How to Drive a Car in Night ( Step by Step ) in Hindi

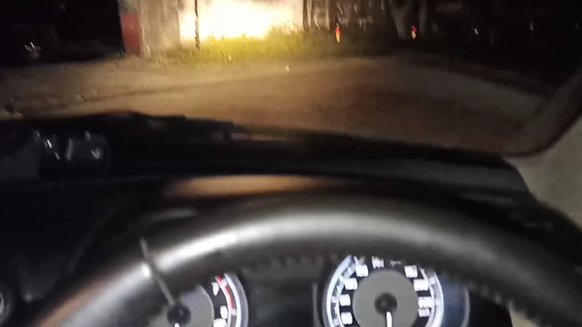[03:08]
उस वखत आप यह डीपर में ही रहेगा और बस यह को हाथ को हलका से उपर
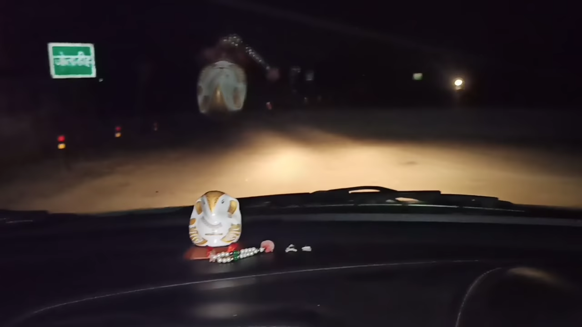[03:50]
हमारे जो लाइट है सामने में है बहुत ज्यादा दूरी ते नहीं दिखाए दे रहा है तो उसमें क्या करना है
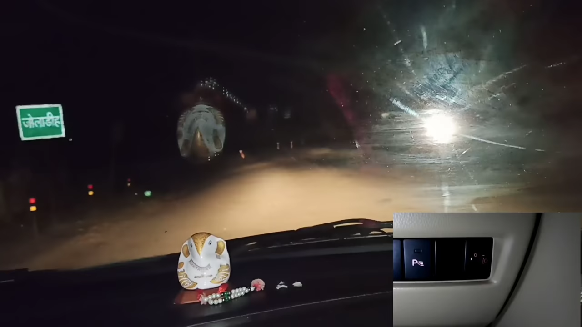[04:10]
दे र दूर तक जा रहा है लाइट और एक बार आपको दिखाते हैं अगर हम इस लाइट को फिर से
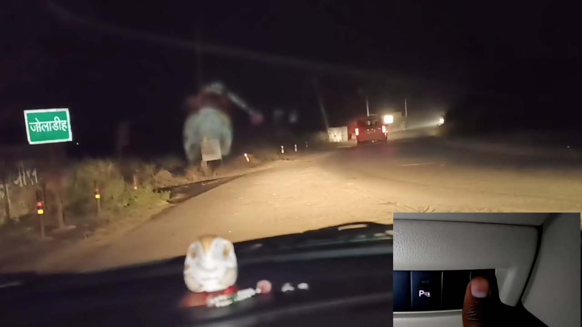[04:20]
हम फिप पॉइंट पे ले आंगे देखिए जैसे की वान टो त्री फोर और फाइव पे कर दिये तो देख सकते हैं लाइट हमारा बिल्कुल सामने के और आ रहा है देखिए आगे � इसको क्या करते हैं तो मतलब आपको इस तरह से अड्यास करना है कि डिपर में आपका लाइट काफी दूर तक चला जाएगा
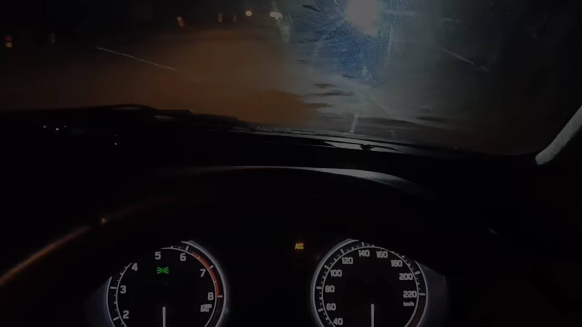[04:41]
तो आप क्या करना दोस्तों जैसे आप केविन बैठ जाएगा तो यह वाला
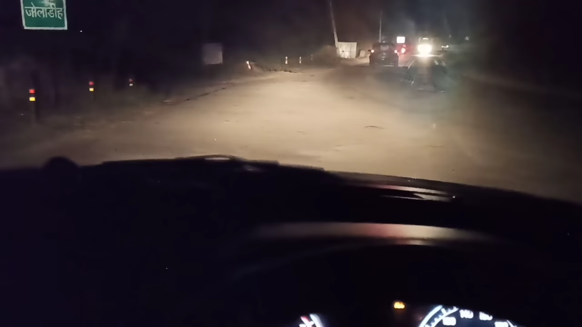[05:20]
आप लोग ट्रक डैबर को हमेशा कम करक रखते हैं मतलब बिल्कुल बंद करके रखते हैं और यहां पर देखिए अच्छा
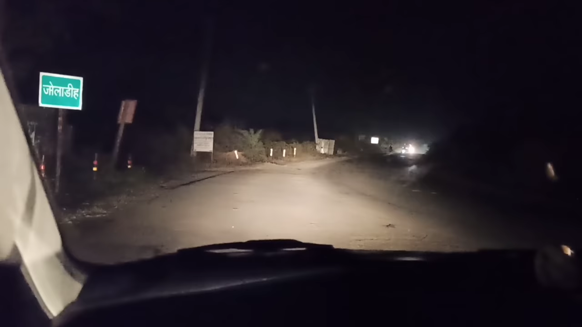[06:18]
हैडलाइट को सबसे पहले बंद करना है ठीक है उ तो देखें दोस्तों जैसे आप रोट पर आते हैं तो सबसाद पहला दिकात आपको क्या होता है कि अगर उदर से को भी गाड़ी आता है तो उस वक्त आपको क्या होता है बिल्कुल आप चुंधे
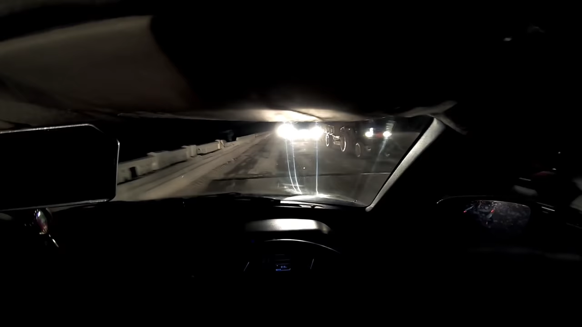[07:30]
जिस्कित क्या चार को लायट को मुझे नहीं देखना है उस एक कि यह देना कि अपको पूर्ट
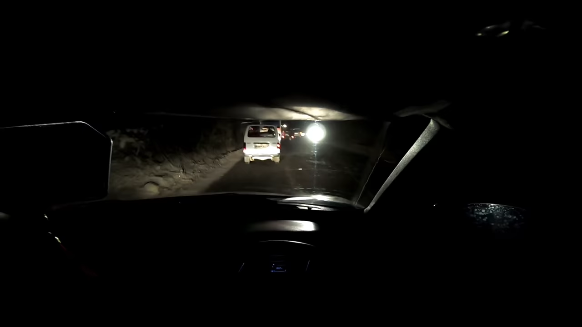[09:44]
हमे की क्या करें दोस्तों यह इस तरह से अपकर डिपर अपकर डिपर करेंगे तो यह क्या इसलिट वह इंडिकेंanka को नई जाला रहा है तो ह्युआ सब पासी लेना है
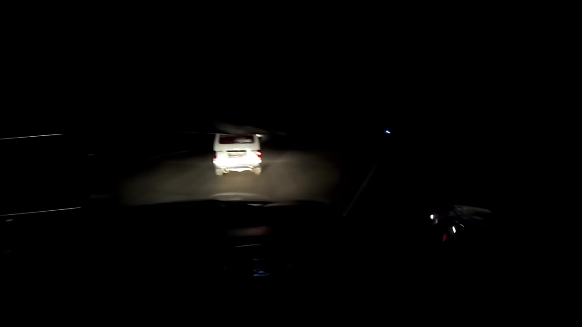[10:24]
कोई पुलीस नहीं रहता है है अपर लाट को करके चला सकते हैं ठीक है अब इस गाली को मुझे आपकर नहीं जाएंगे ठीक हां बल्वू पर करेंगे